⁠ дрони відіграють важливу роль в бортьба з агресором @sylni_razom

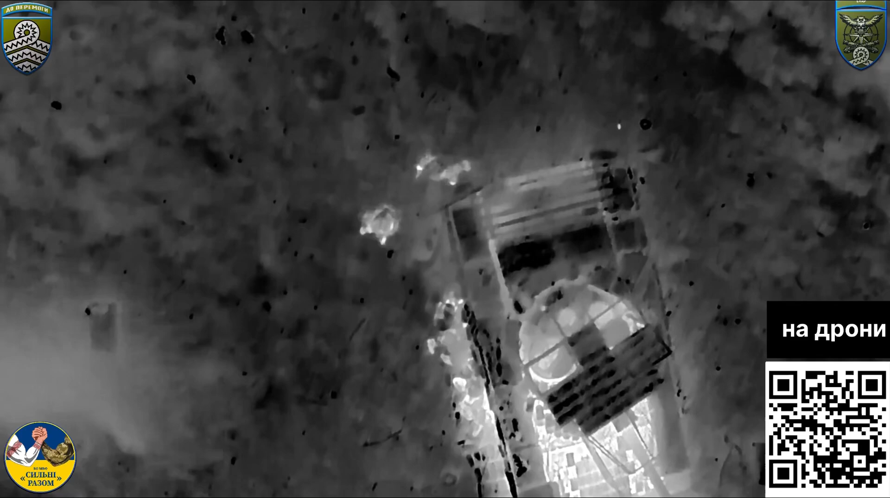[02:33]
які працюють на таких засобах як Mavic 3T, Mavic 3 Classic. Фактично вони зупиняють противника розрахунки, які працюють на Mavic'ях із системою збросів.
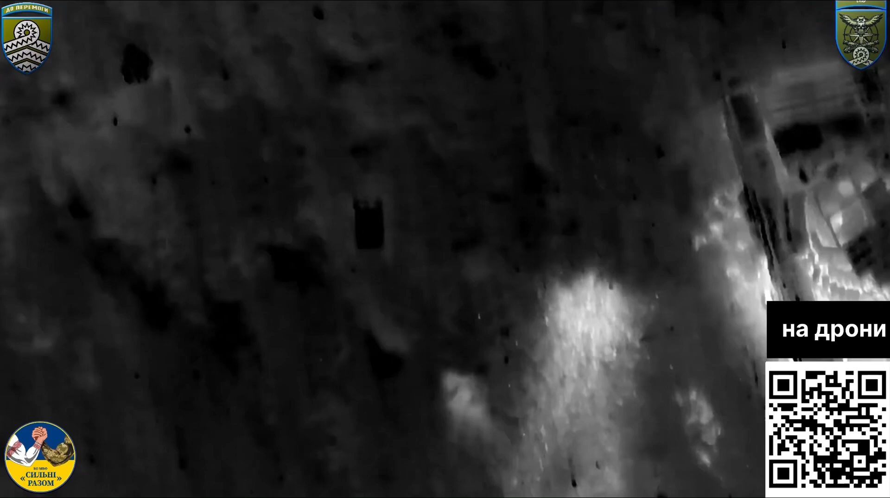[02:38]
В свою чергу вони нищать піхоту, яка в свою чергу висувається до підрозділів для нашої військ і не дає їм змогу далі просунутися.